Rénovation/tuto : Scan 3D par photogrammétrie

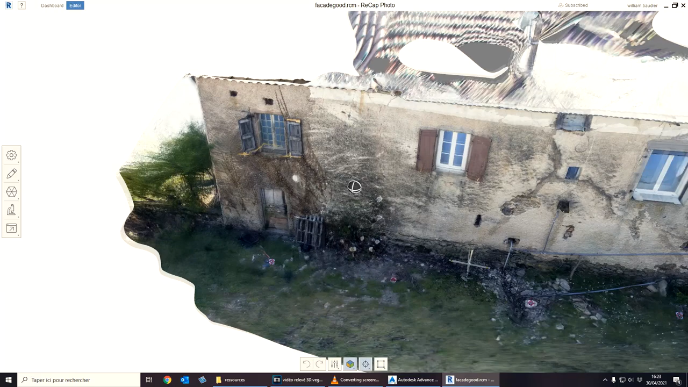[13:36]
On peut faire un test rapidement, vu qu'il y a 4 mètres entre chaque point de repère, en fait, donc je vais pouvoir vérifier mes 4 mètres, donc par exemple, entre celui-là
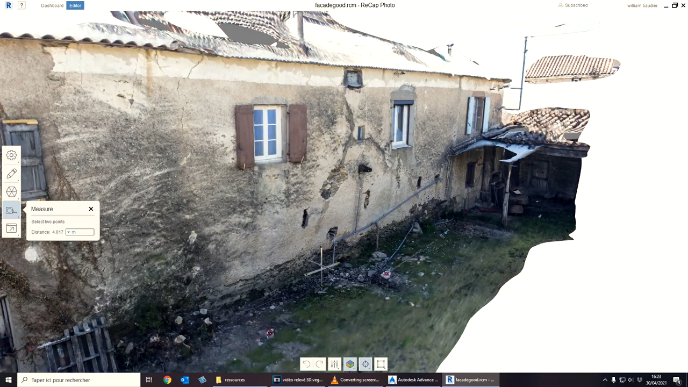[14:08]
3 centimètres d'imprécision, ça va, genre que le faux aplomb soit de 20 ou de 23,
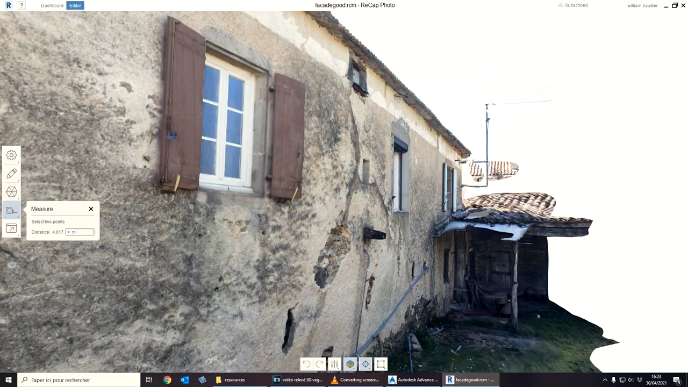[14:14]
de toute façon, je n'aurai pas grand-chose à la logique. Donc ça, c'est bon.
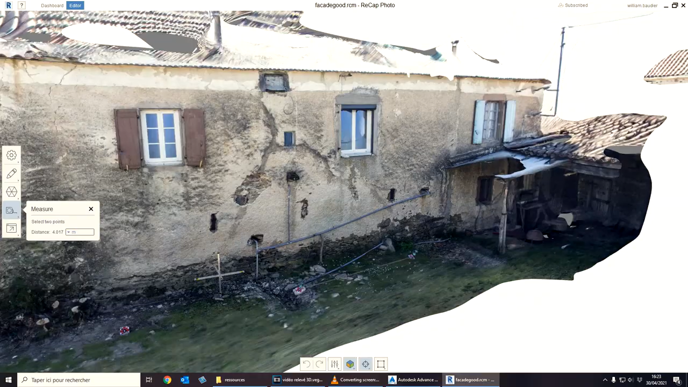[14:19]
Maintenant, je vais envoyer sur AutoCAD et je vais pouvoir utiliser
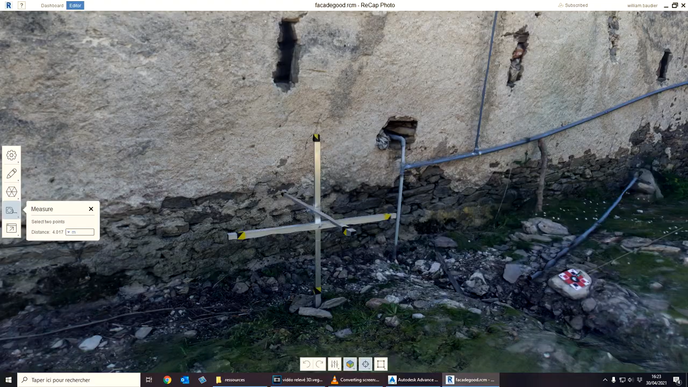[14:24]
ma référence verticale pour vraiment tout mettre droit et mesurer le faux aplomb du mur. Bon, ben voilà, la partie vraiment photogrammétrie à proprement dite est terminée. Là, je suis dans AutoCAD. J'ai importé mon modèle. J'ai fait un peu de nettoyage. J'ai enlevé les arbres qui ne m'intéressaient pas.
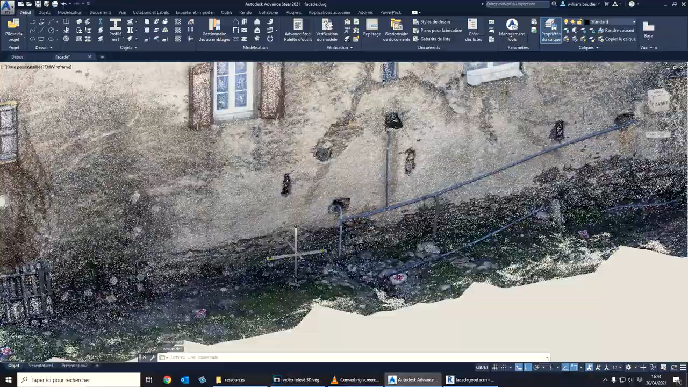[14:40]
Le toit aussi qui gênait un peu. Avec le repère qui était ici, j'ai pu remettre tout le mur droit. Enfin, en tout cas, non. j'ai pu le remettre. J'ai pu remettre le modèle droit. Le mur, on verra dans quelques années si on le remet droit. Ce n'est pas sûr. C'est intéressant d'ailleurs parce que depuis que j'ai enlevé le toit, on voit très très bien la bombure comme ça.
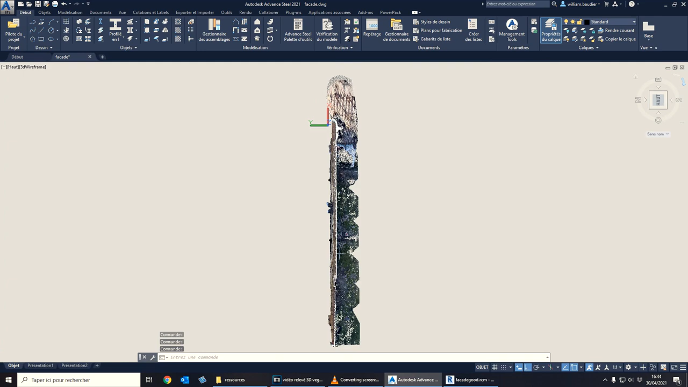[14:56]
On voit le mur, si vous suivez ma souris, qui part à gauche. Là, c'est à peu près droit.
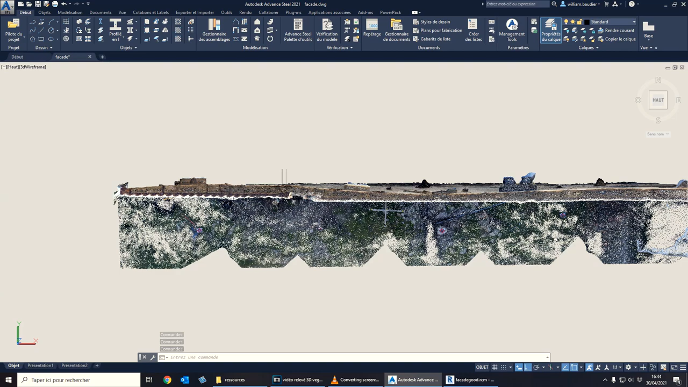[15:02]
Et au milieu, hop, il y a un décroché. On voit très très bien le faux aplomb qui part en arc de cercle et qui revient droit au bout ici.
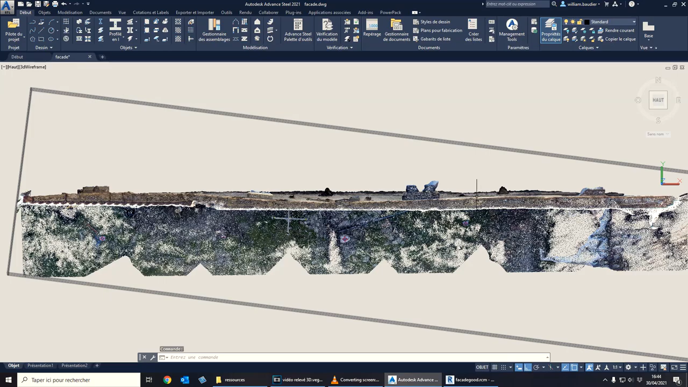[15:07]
Donc, voilà. Je vais pouvoir mesurer ça.
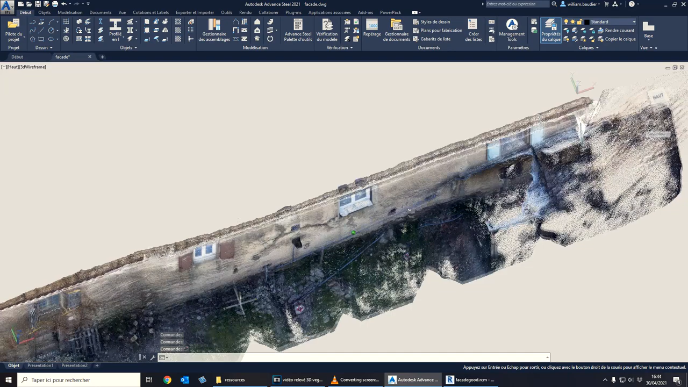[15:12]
Là, pour avoir vraiment une idée exacte de ce qui se passe dans le mur, il va falloir que je trace des surfaces pour avoir un truc propre pour vraiment pouvoir mesurer nickel et ne pas se faire peur pour rien. Et par curiosité, on peut regarder quand même. Normalement, le faux aplomb maximum, il doit être au niveau de la fissure sous cette petite fenêtre ici.
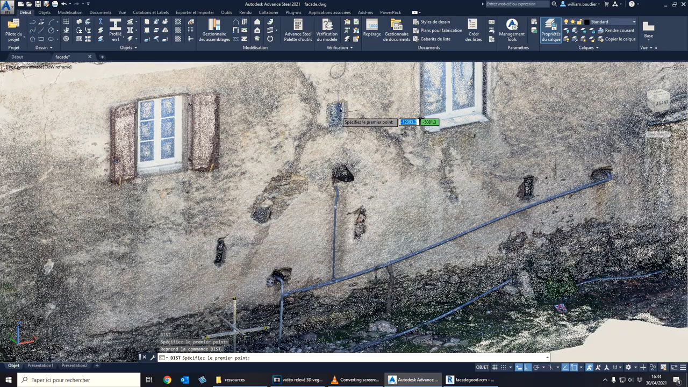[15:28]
Donc, si je prends un point là, ça va vraiment être grossier.
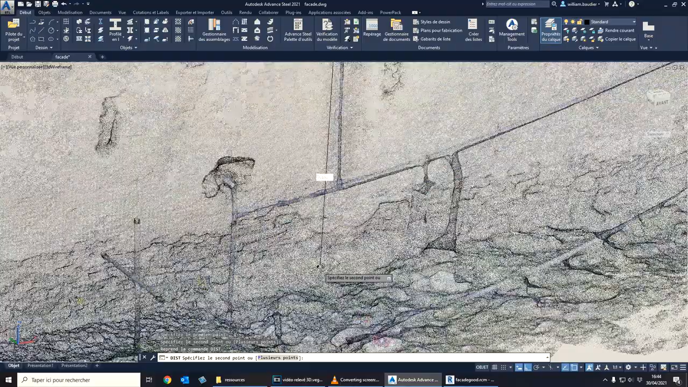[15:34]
Parce que vous voyez qu'il y a plein de points. Là, je vais vraiment virer ça rapidement par rapport au bas. Sur Y, ça me dit 25 cm de faux aplomb. Bon, c'est pas mal déjà.
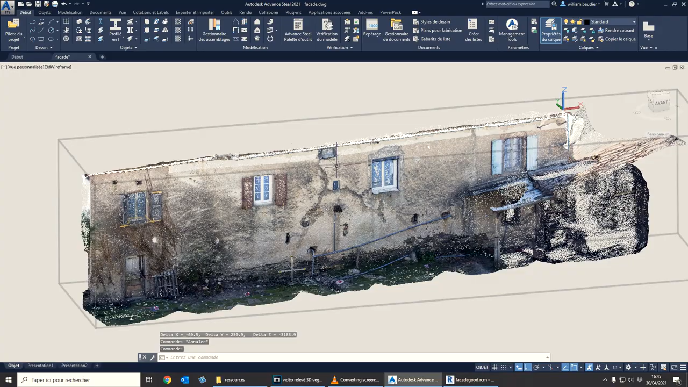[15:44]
Maintenant, si on en fait un deuxième directement depuis le haut du mur. Tac, tac. 29. Bon, ça va peut-être tourner autour des 30 cm de faux aplomb. Bon, c'est pas mal quand même. OK, d'accord, très bien. Bon, voilà. Eh bien, je vais travailler là-dessus proprement pour avoir vraiment la valeur précise et puis savoir exactement comment ça bombe dans tous les axes.